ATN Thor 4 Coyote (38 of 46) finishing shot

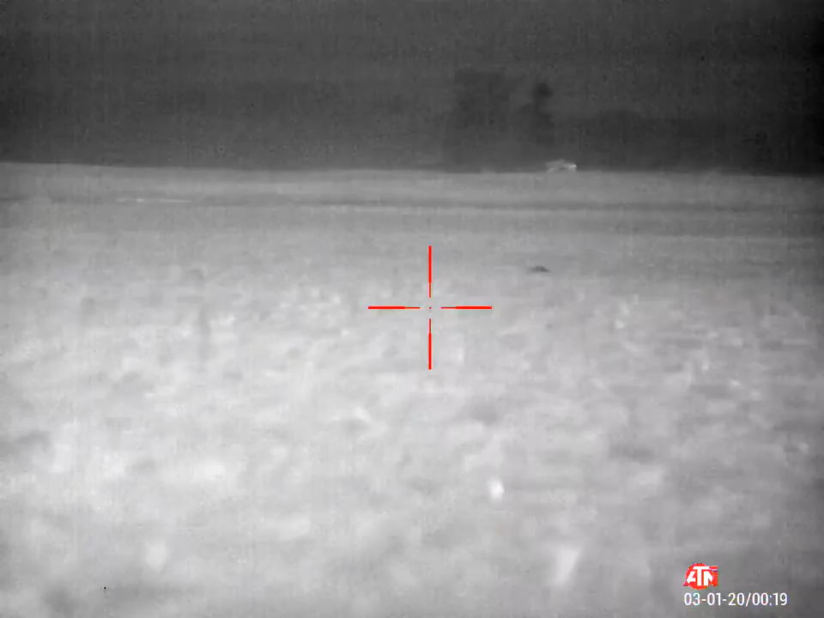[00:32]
I'll watch him. Keep an eye out of the other ones.
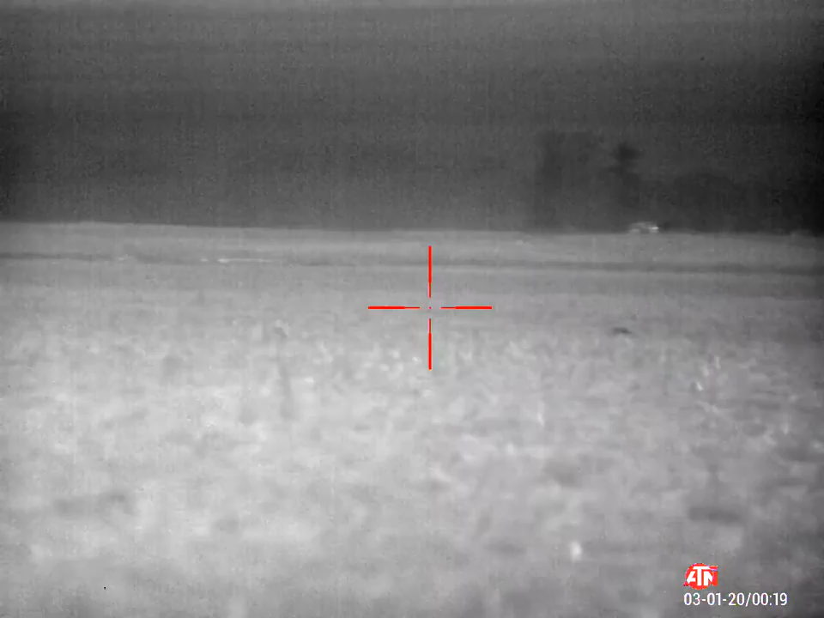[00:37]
He's still alive, Jerry. You want me to take a shot at him?